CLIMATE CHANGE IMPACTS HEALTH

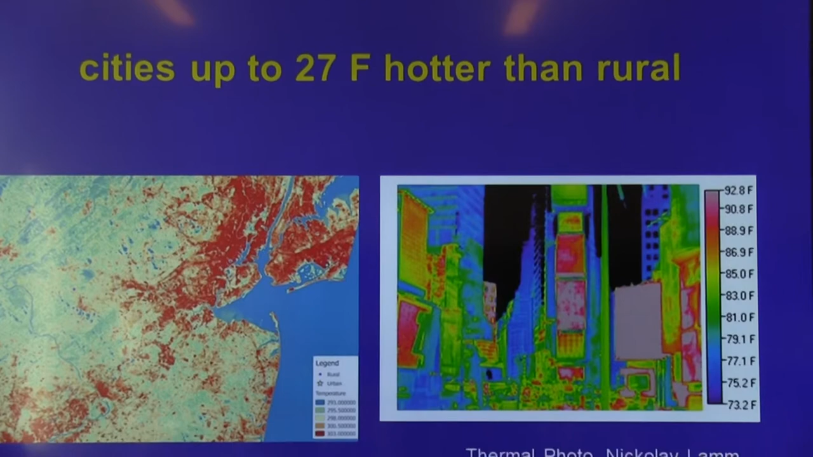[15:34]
On screen: scale top 92.8°F, scale bottom 73.2°F
urban heat islands is just a way of saying that it's hotter in cities than it is in rural areas because of all of the, um, asphalt and cement.
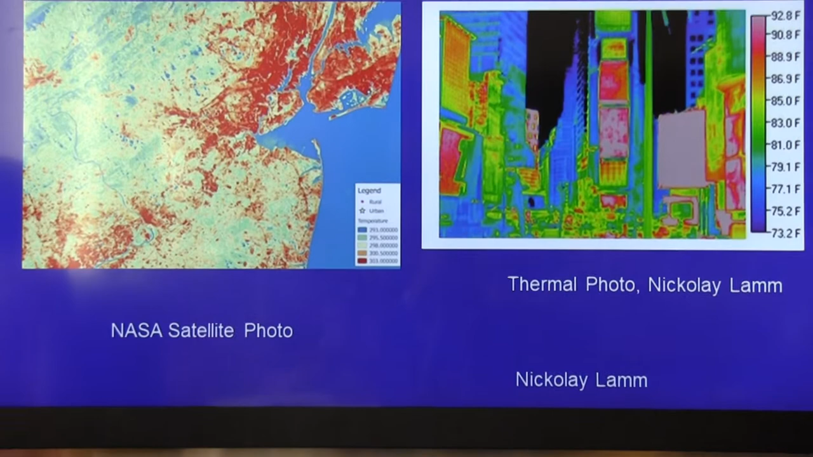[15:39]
On screen: scale top 92.8°F, scale bottom 73.2°F
And the temperature increases, some recent research shows can be up to 27 degrees hotter than surrounding rural areas.